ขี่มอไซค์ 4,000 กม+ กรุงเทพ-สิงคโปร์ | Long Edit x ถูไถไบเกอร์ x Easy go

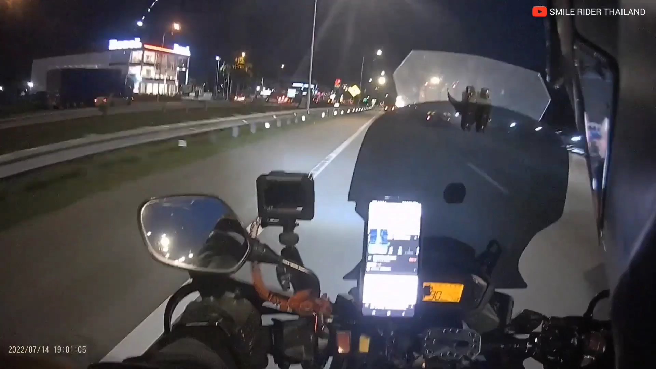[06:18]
ตอนนี้เลยอีกประมาณสองร้อยแปดสิบกว่าโลโอ๊ย จะถึง KL เดี๋ยวแวะพักกินข้าวก่อนนี่คืออาหารที่เราจะกินในวันนี้ ฮาเลย
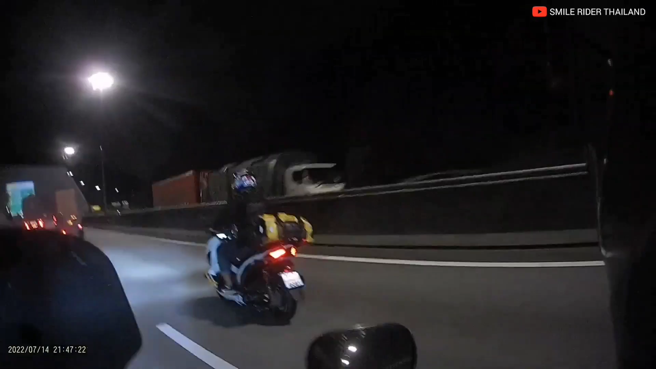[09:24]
มองหลักตลอดด้วยแล้วก็มองทางนำให้นะคีพมาสักพักรลดเริ่มหนึ่น ๆ เราก็เลยใช้ทางฝั่ง
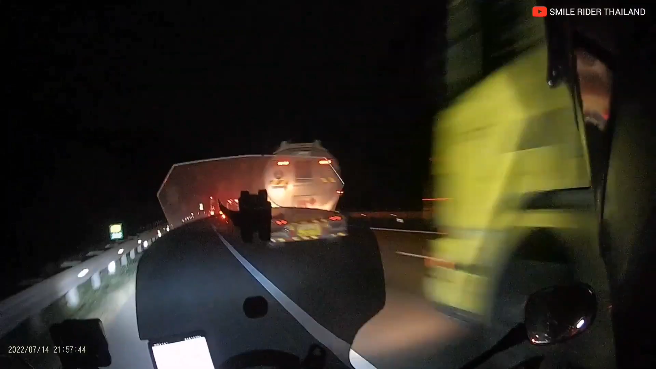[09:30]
ซ้าย ทางฝั่งซ้ายเป็นไหลทางตามบ้านเราแต่จริงๆ ถ้าเหมือนไหนมาเร็จจะเป็นเลนชุกเฉิ้น หรือว่าอนุลมให้เป็นมอไซTOR WINGจะไม่มีรถขั้นไหนเข้ามาแซกแบบที่ไทยพอหลุดมาได้ก็มีรถ 2 ๆ เม
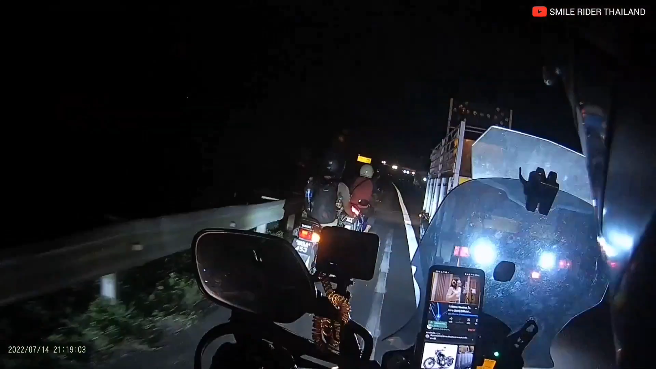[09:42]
ื่อโดยนต์แสง ๆ เดี๋ยวมาดูกันว่าจะเกิดเหตุการณ์อะไรขึ้นทำไมเขาต้องทำอย่างนี้ sìkเราก็ตามไปสักผัก ярь и มันกันประมาณ 15 นาทีได้เลยสุดท้ายครับ OT ถึงบัง Oว่าทำไมเขาต้องกั้น osoby tãoแต่ไปตอนนี้เขากำลังüstระส่อมที่นิ้วนีเขากันเลยเก็ดอีการใส่ใจของเขาน้ำให้เกิดอูปฏิเห нал�หร்?えーก pewnщее Brus yi k146 ก�, 260 ก17 Ice, ลาทย์ 10 กวัน хлอผล
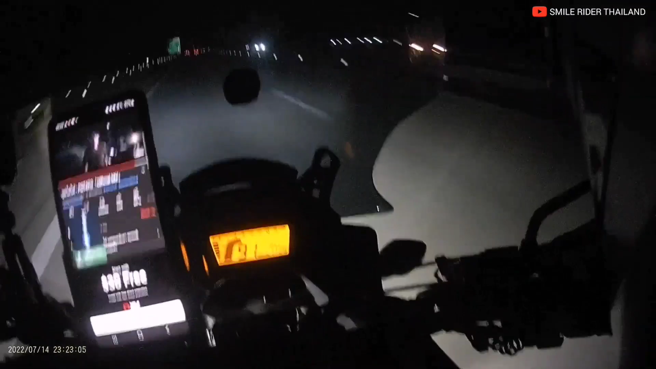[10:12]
олетลองที่เรื่องก่อนอยากบอก คือ 500 เอ็กค์ ถ้าไม่ได้วิ่งเร็วก็ถือว่าประหยักเพาะสมครวนเลยนะถึงเวลาต้องให้บอนนำบ้างครับเราอย
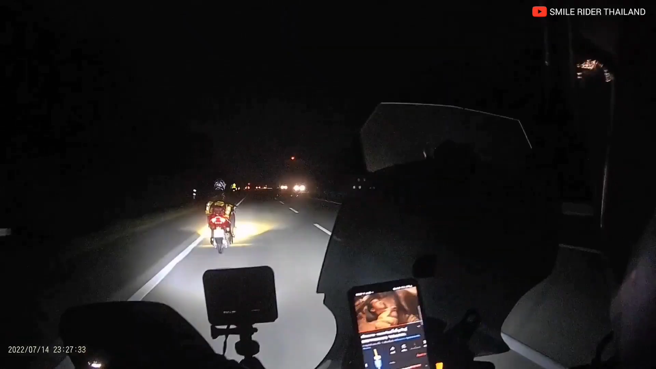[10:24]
ากบอกว่าทางด้วนในมาเลนะฮะเท่าเพื่อนตอนกรางคืนลดบรรทุก จะค่อนข้างเยอะเลยเพราะว่าข้ามดาลจากไทยมาเนี่ยตอนเย็นอย่างรถต่อแถวยาวมากโทนบ้างช่วงก่อนที่จะเข้าล 백วนะครับก็จะมี 3-4 เฬนрутขึ่ว่าはいโอเคเลยนะว่างมากมاغقط
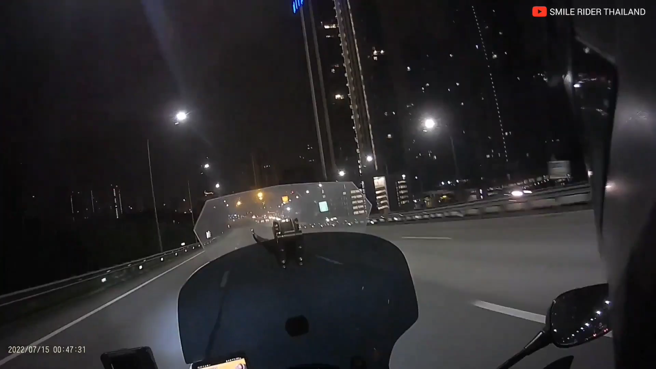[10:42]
ตอนนี้เที่ย่นคืน 47 ครับในที่สุดเราก็มาถึงก้î buyเวณตัวเมือง แล้วตอนนี้เราก็จะเห็นตึกอาคารคอนโด overhead มากมายเราถึงกวันลทรรมเปอ t'1 ちゃง 5 นาทีถ้าเวลามาเล
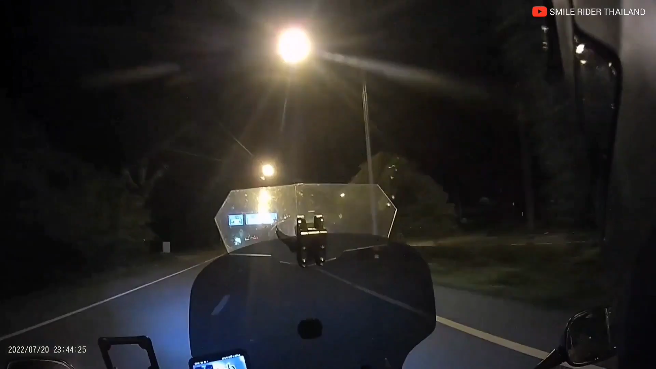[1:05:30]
แล้วครับ รอบแล้舟เราเดินทางกันต่อเลยสังเกตได้ว่าตอนนี้ ชิ้วหน้าผมเริ่มมีเม็ตฝนแล้วป้อแปะ ๆ บาว ๆ ก็ยังไม่สายชุดข้างฝนครับตอนนี้เรากินได้หลายชั่วโมงเราเริ่มรู้สึกแล้วว่าหลังปวดมาก大的 นายต้องหาที่